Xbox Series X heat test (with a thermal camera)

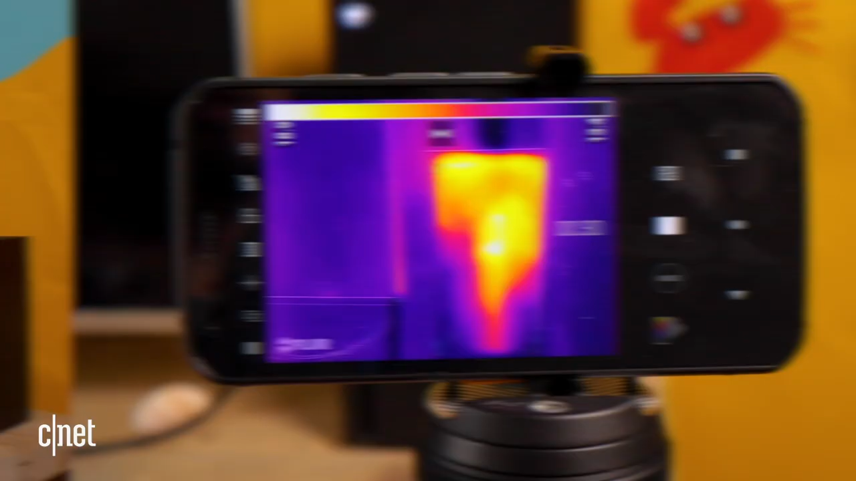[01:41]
So while it's just booting up I'm not really seeing an initial change much in the temperature, it's still at basically 19 degrees Celsius but I'm expecting that once it starts loading up
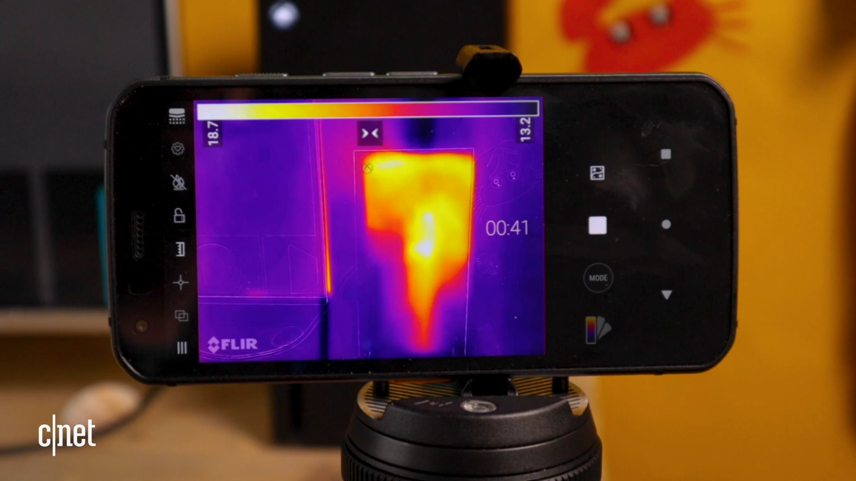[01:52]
into the menus I start using the console and certainly when I start booting up some games that number really is going to go up.
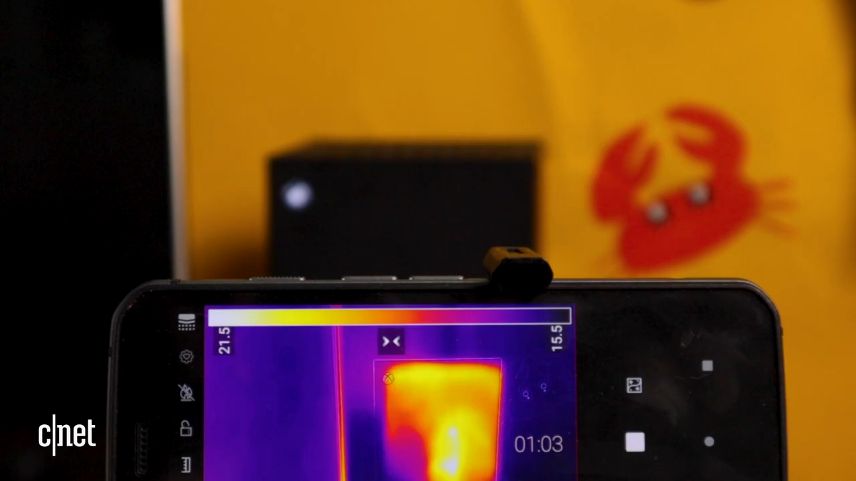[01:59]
I also think we're going to see a lot more heat coming out of the top of the console
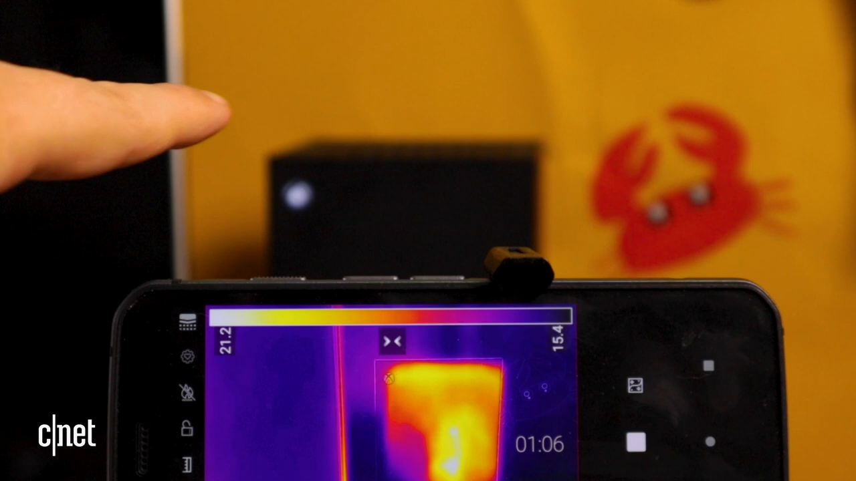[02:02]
because of course that is where it vents all the heat that's where that huge fan is so I do think that
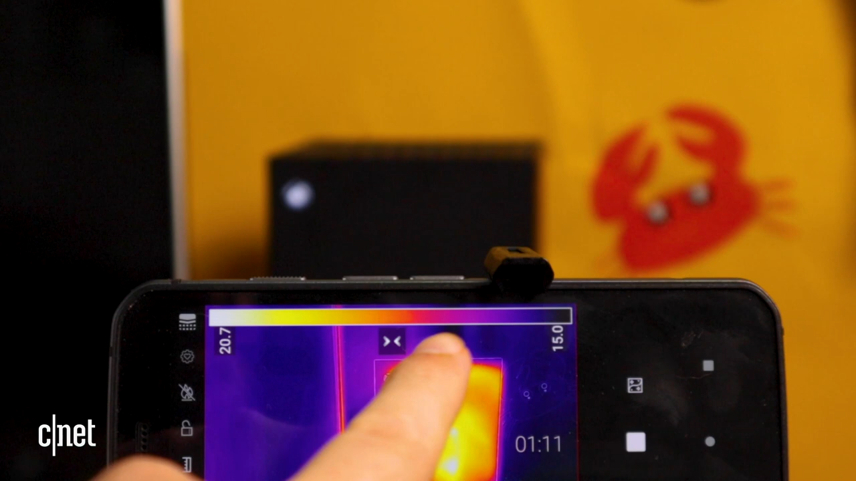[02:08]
on the screen on here we're going to start seeing more heat being expelled.
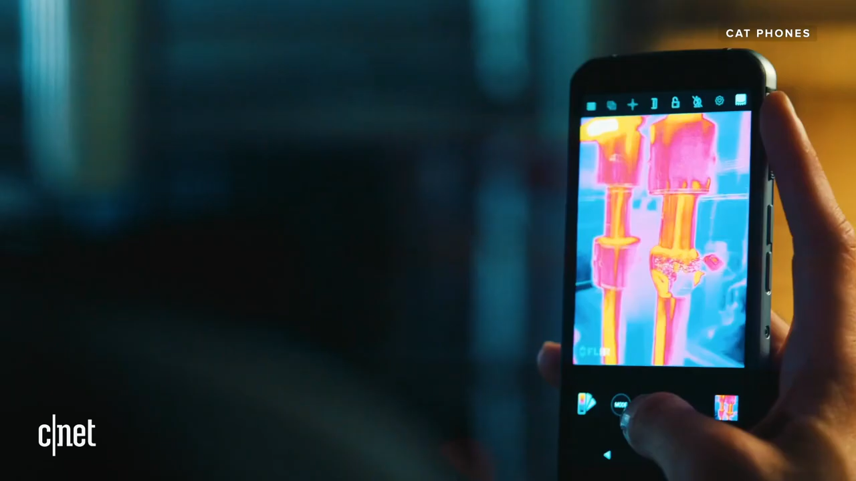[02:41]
pro but it's got a FLIR thermal imaging sensor built in.
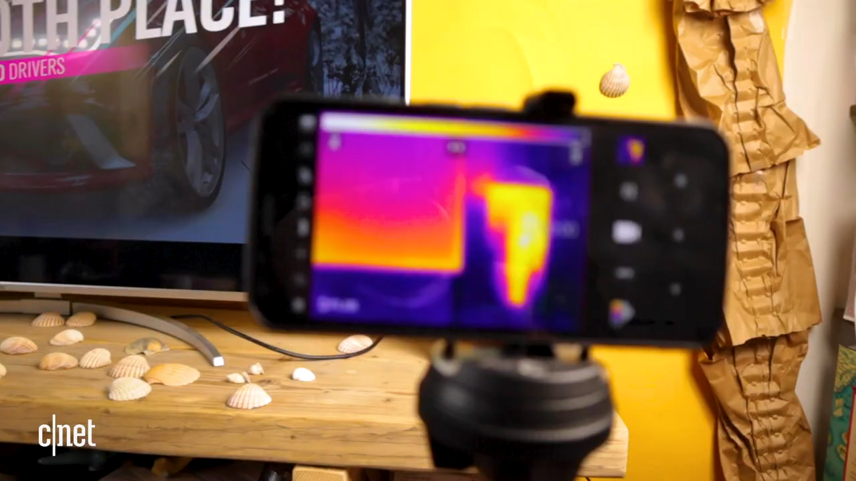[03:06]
It's also just pretty cool to look at your gadgets and see how hot they get.
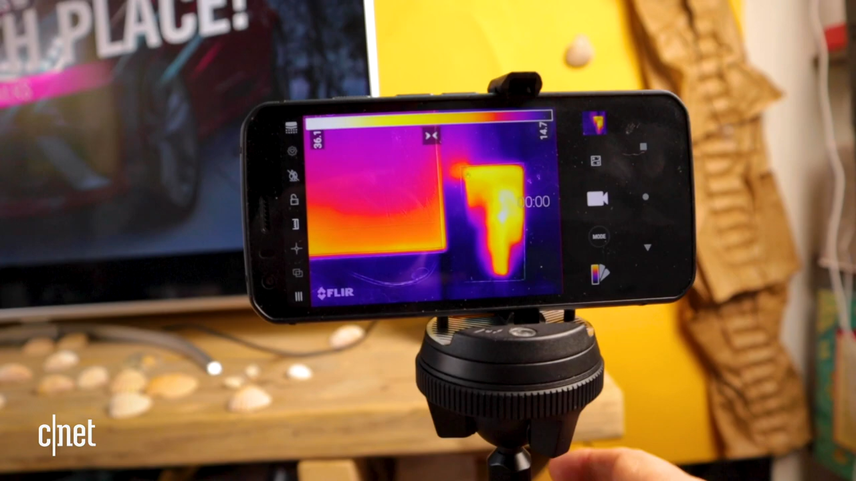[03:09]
And in this instance we're getting to about 20.4
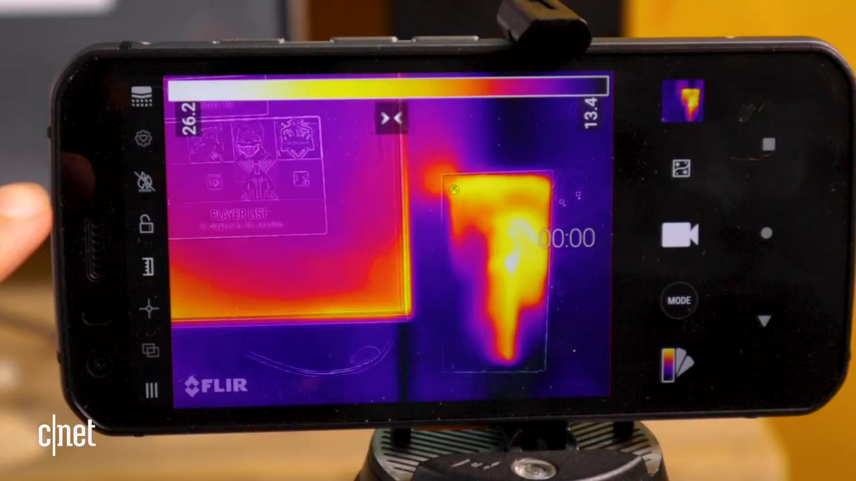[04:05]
You can see here that we're already up to 26.2 degrees at the hottest point.
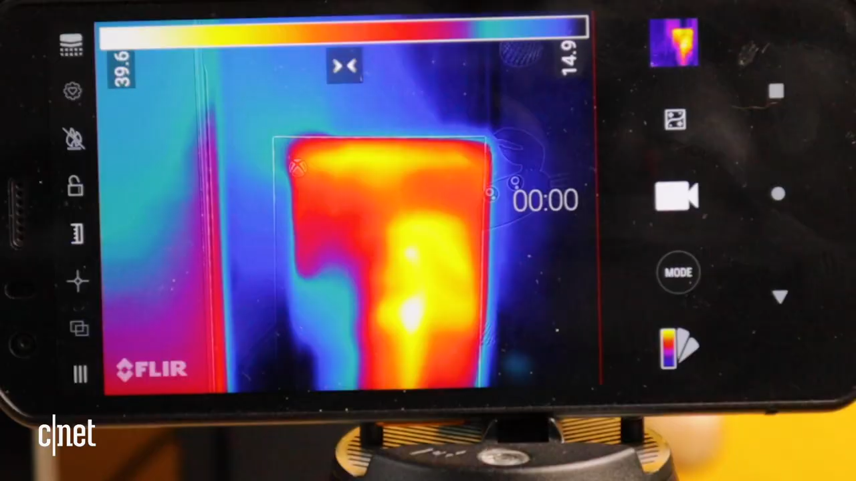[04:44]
Let's look at the numbers on the thermal camera. It's gone up to 35.8.
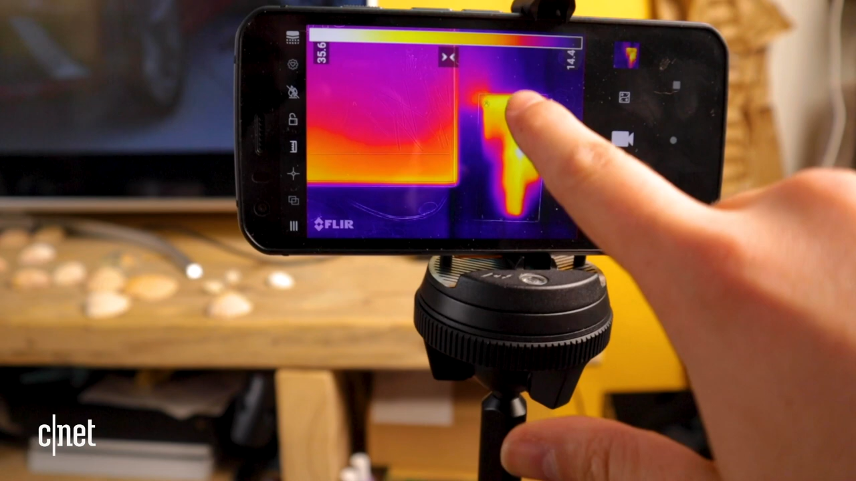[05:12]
Along the top is where the heat is being
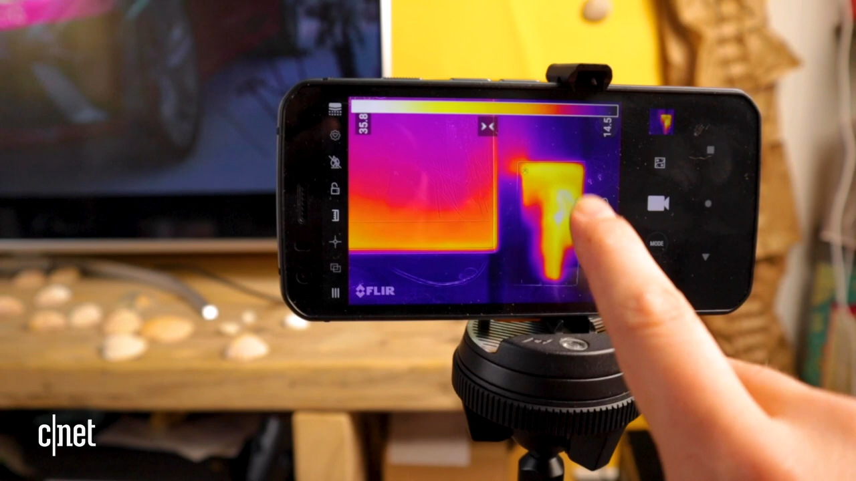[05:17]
pumped out because of that fan so it's no surprise that it's hotter in the top than it is in the bottom.
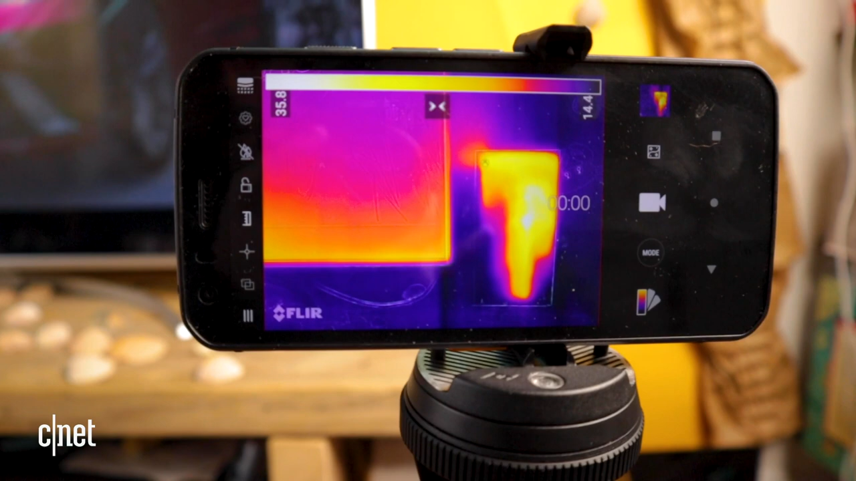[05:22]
Down here in these bottom corners there's basically no heat at all.
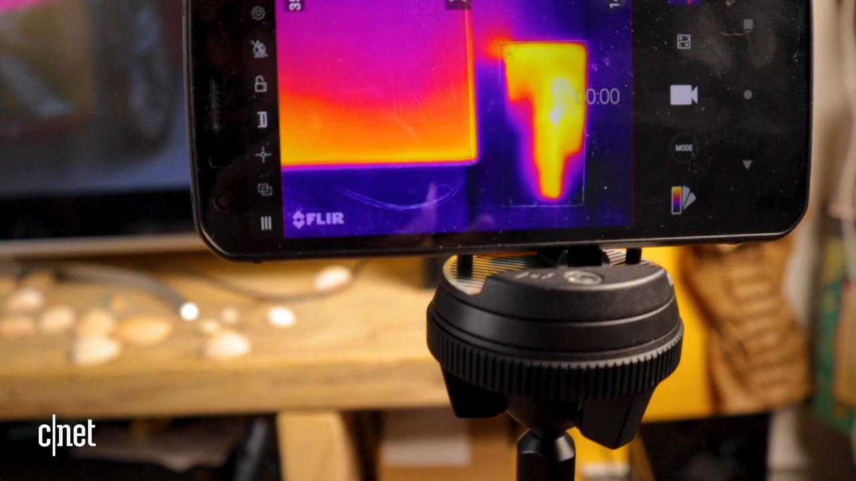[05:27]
Well no I think that's about 14 degrees which is pretty much the ambient temperature in this room.
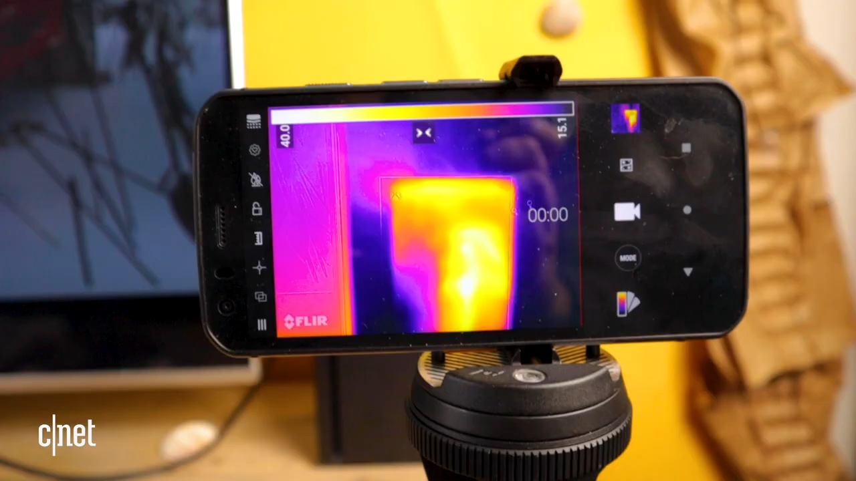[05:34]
Just moved it a bit closer so we can get more of a focused view on kind of where this heat is and having done so the number has gone up we're almost at 40 degrees.
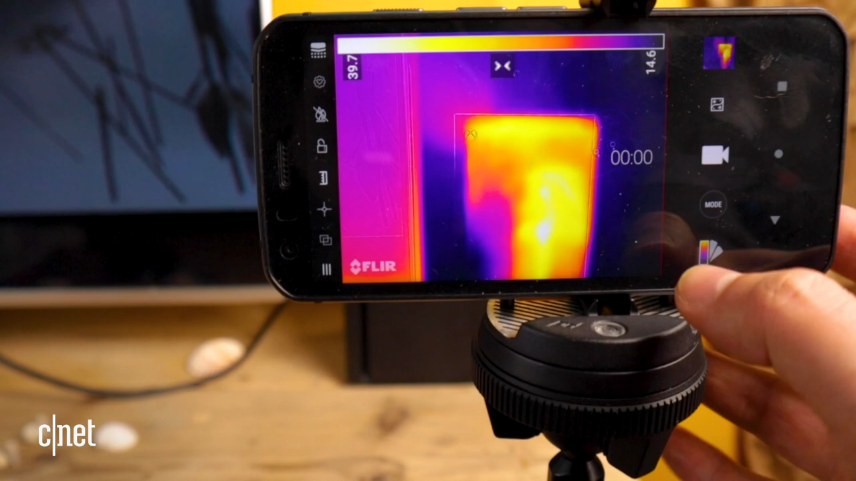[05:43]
We can just change the view maybe go for this lava look instead which
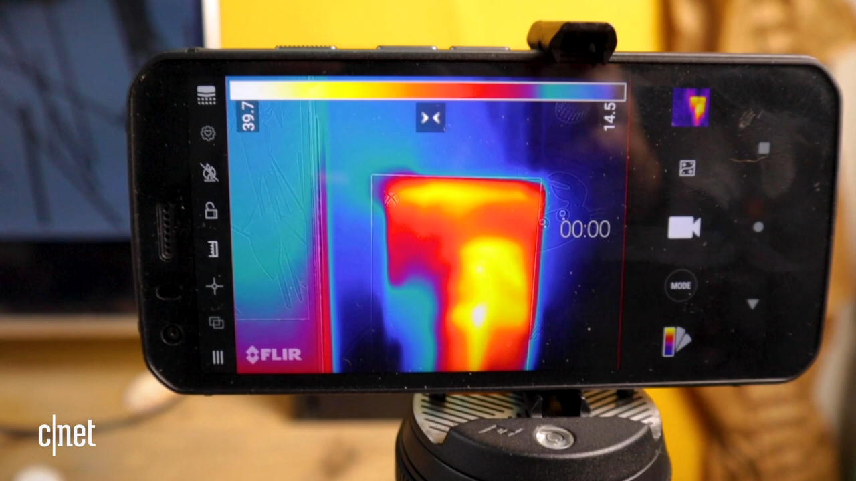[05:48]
gives you a different impression of kind of where that heat is.
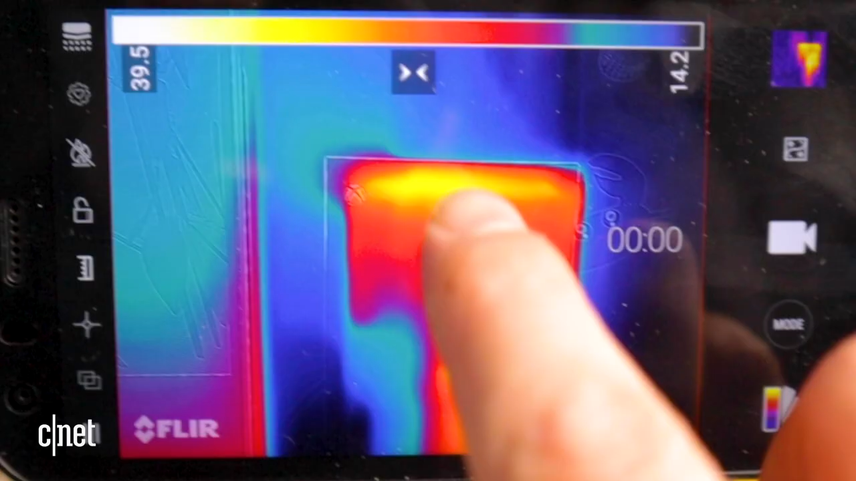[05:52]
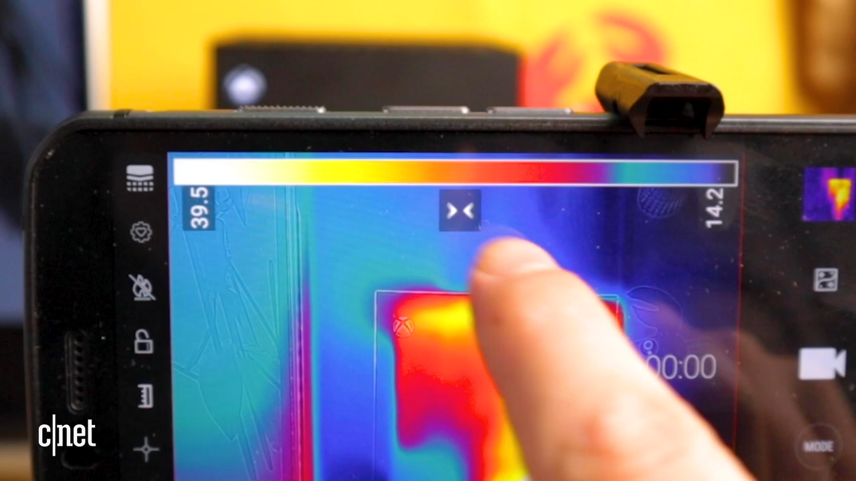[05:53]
Not really seeing a lot coming out of the top at this point but that could just be because of the sensitivity of the thermal camera.